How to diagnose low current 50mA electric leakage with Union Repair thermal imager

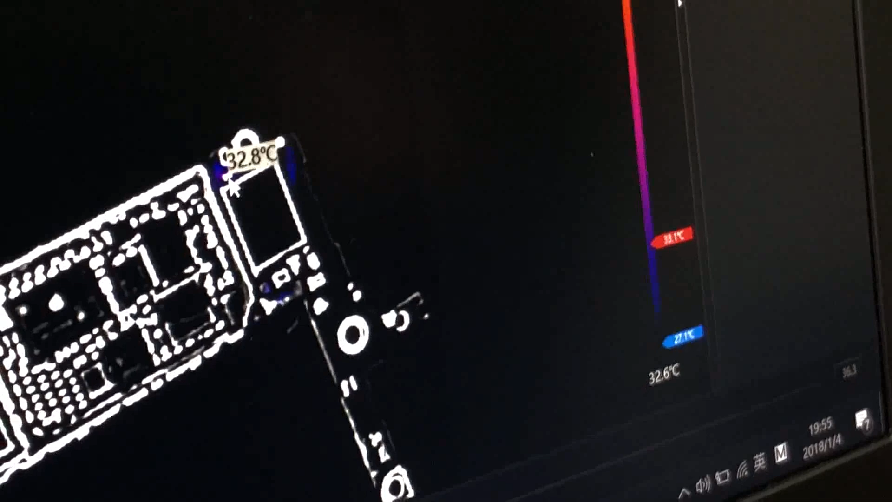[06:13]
On screen: spot 32.8°C
So now we have already find out the the the problematic point.
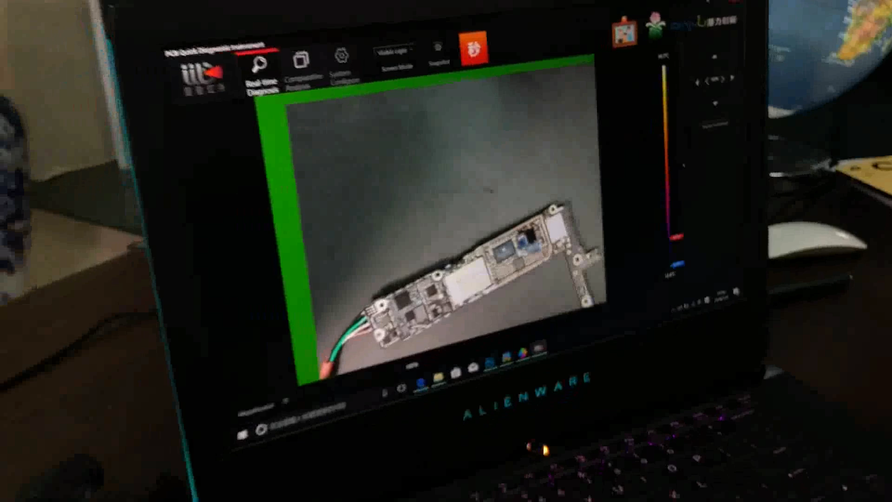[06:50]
So you can very fast find the problem. And this is just connect to the power supply and we didn't even turn on the the power.
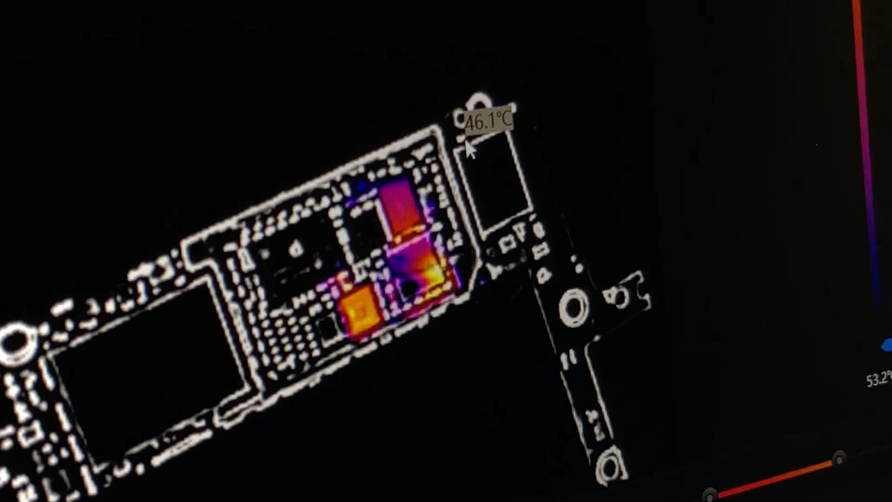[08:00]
On screen: spot 46.1°C
we just find out the the problem problem point here the temporary the the it's 47 degree and this is 60 degree.
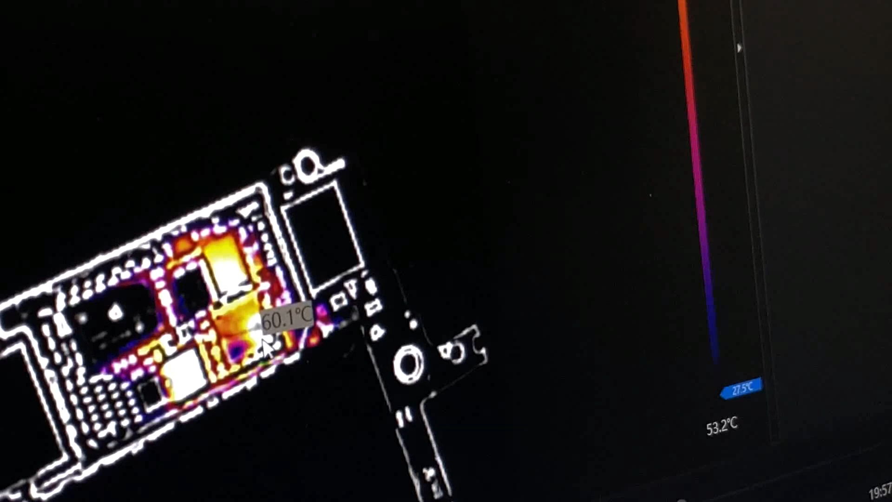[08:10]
On screen: spot 60.1°C
So if you use the normal way to find out the the problem point you can't you just can't do it because it's it's the the the temperature is lower than this area.
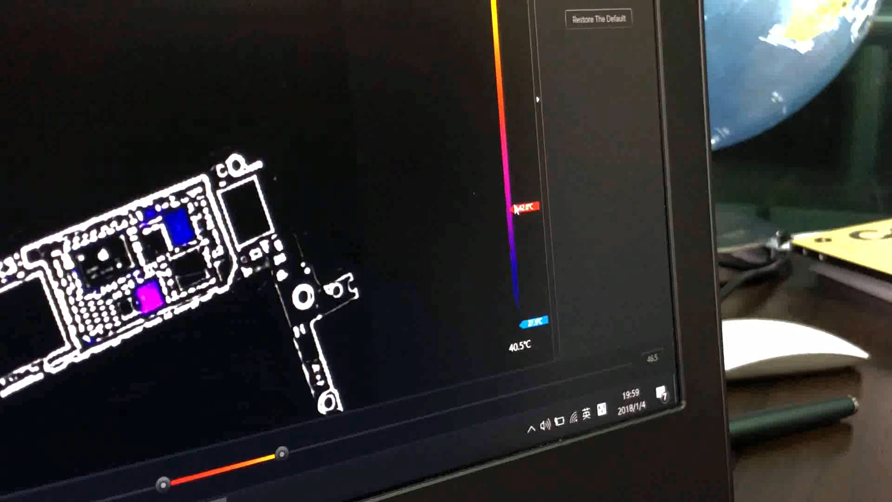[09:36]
the so we can see here because I have turned off the power so the the temperature is getting lower and lower and not lower so let's wait it's due to the environment temperature
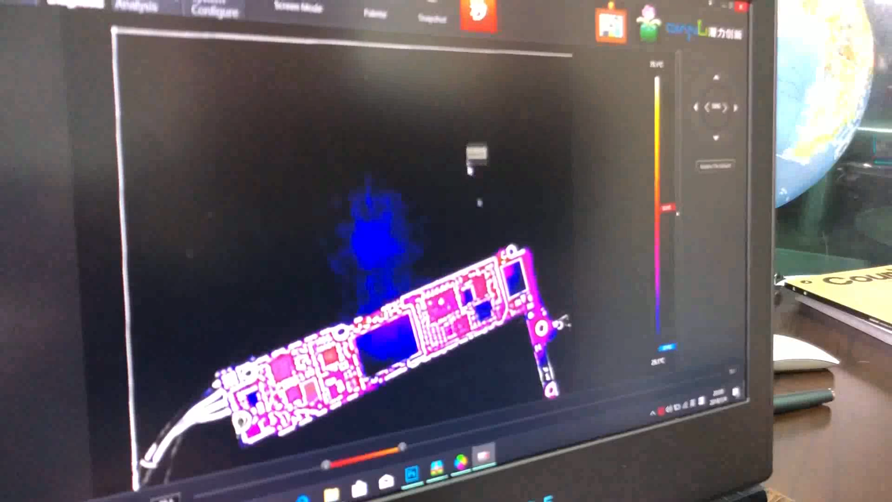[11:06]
okay you can see clearly this point this point
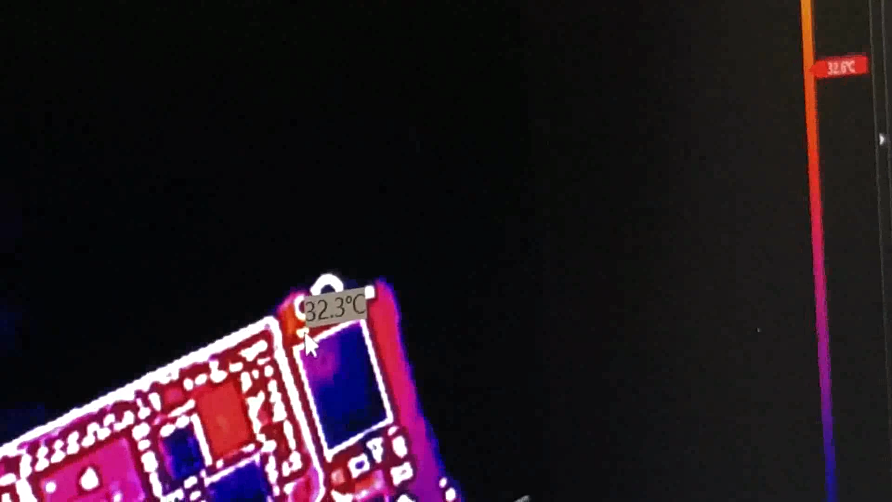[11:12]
On screen: spot 32.3°C
is the hot point with the the problematic point it seems